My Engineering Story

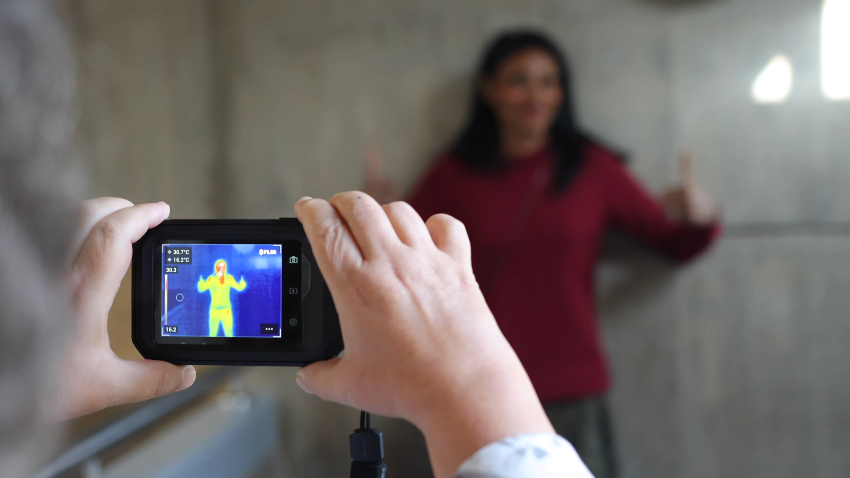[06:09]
The concrete is blue and shiny is hot in the face and cold and hot.
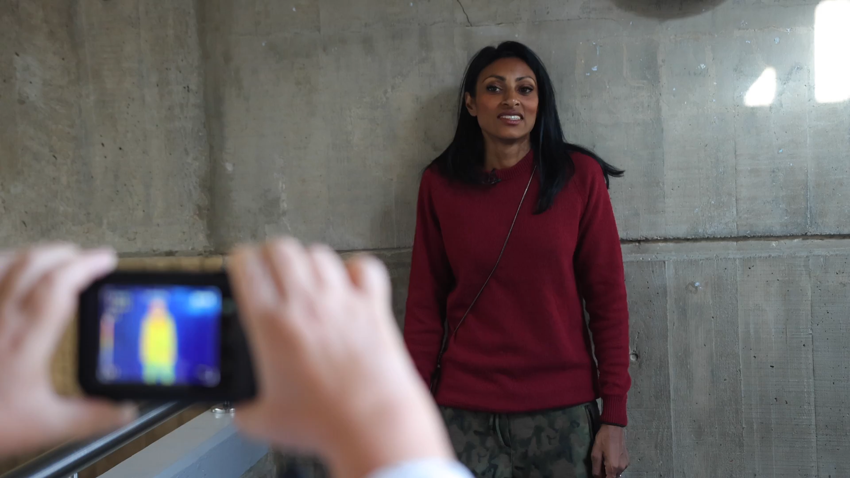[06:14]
What happens if I stand near the glass? Let's have a look.
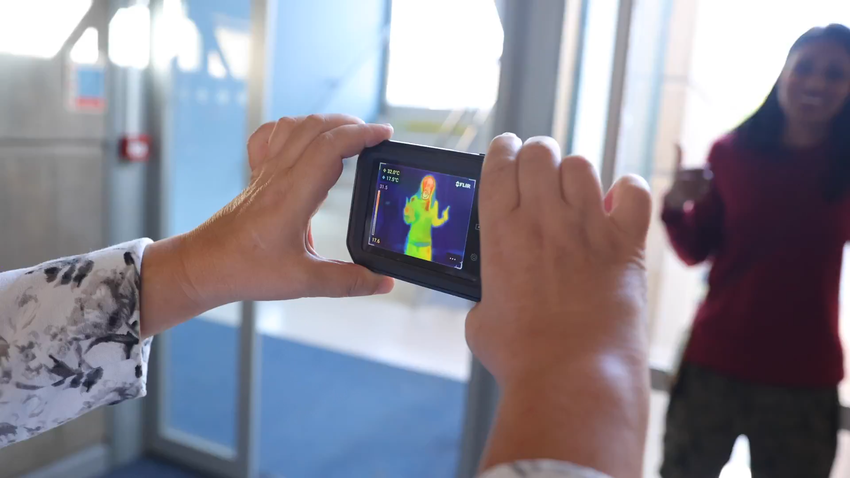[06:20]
Ah similar image but it is cold outside today and the lighter building material of glass is cold to the touch too.
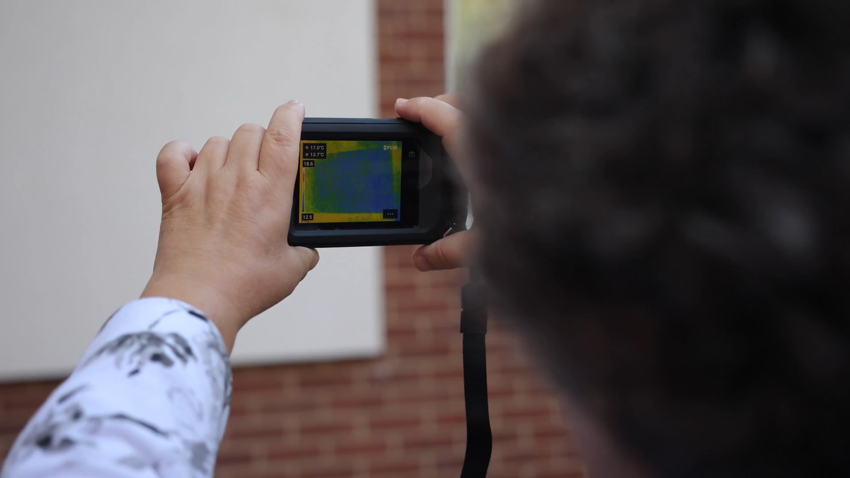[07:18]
It is blue, cold because it doesn't allow heat to escape
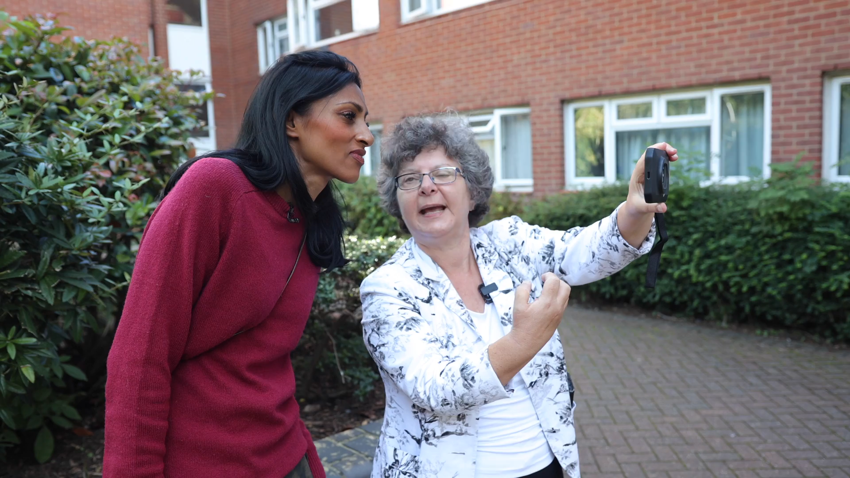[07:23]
for the building while around it the original construction
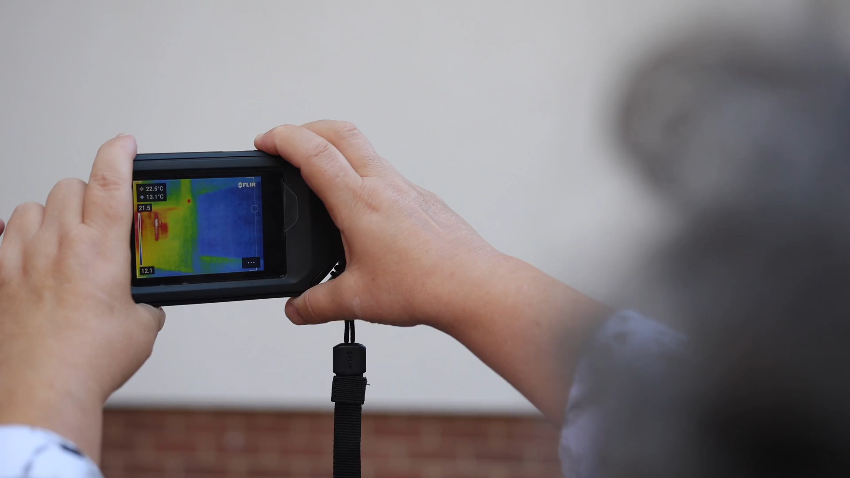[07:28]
is red or yellow so more heat comes.